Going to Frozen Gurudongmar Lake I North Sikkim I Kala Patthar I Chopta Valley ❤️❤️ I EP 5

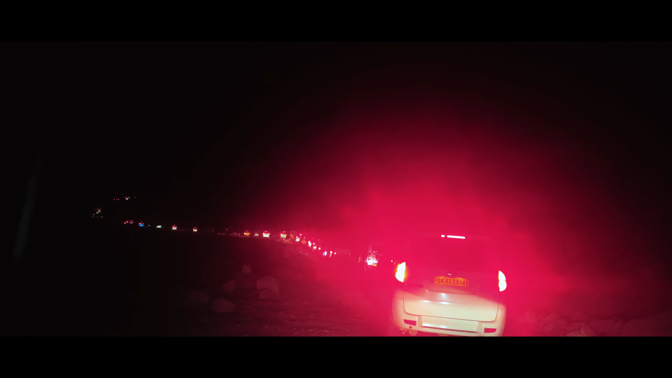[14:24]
हम जा रहे हैं लाचेन से लाचुंग के लिए, और मैंने आपको बताया था 2-3 घंटे में पहुँच जाएंगे, लेकिन अभी 2-3 घंटा तो हम यहाँ पे ही फंस जाएंगे ऐसा लग रहा है। आप अच्छी तरीके से देख सकते हो जो कितना लंबा जाम है, आप वहाँ तक देख सकते हो।